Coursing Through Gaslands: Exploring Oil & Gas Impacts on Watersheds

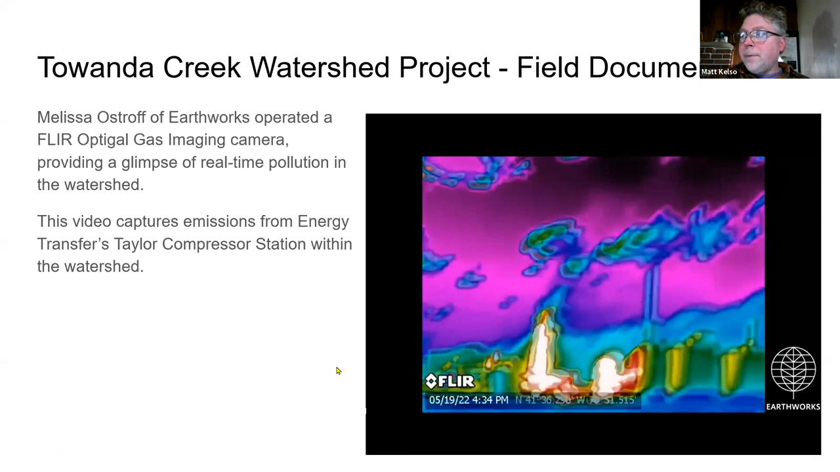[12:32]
And I believe I believe we're looking at methane here.